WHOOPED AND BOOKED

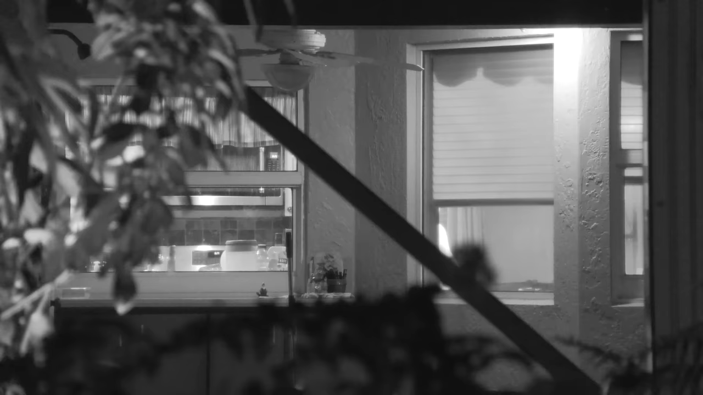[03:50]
a bigger, darker male, not our suspect.
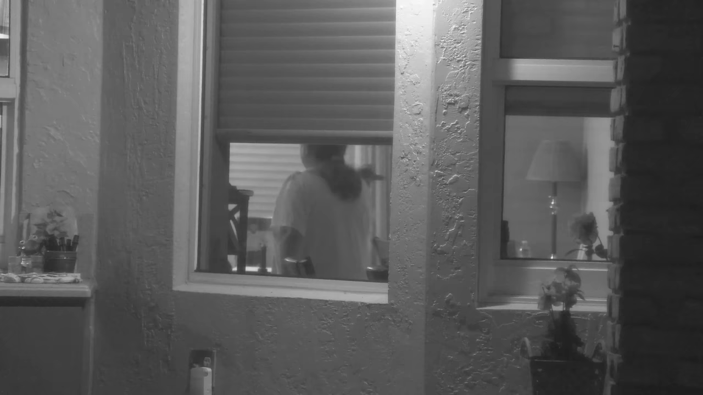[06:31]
Yeah, she's pointing towards what would be the left side of the house for you.
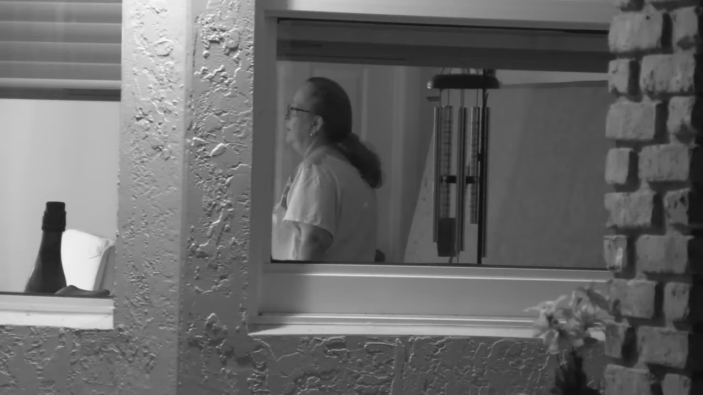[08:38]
second. Okay, mom keeps gravitating towards a room back here. Copy that.
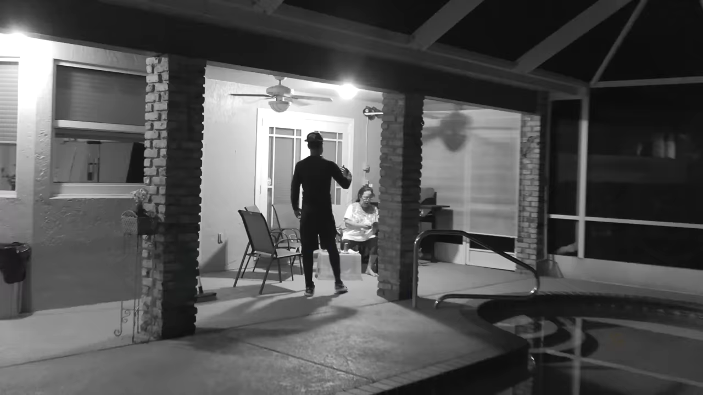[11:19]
They're both back here in the back.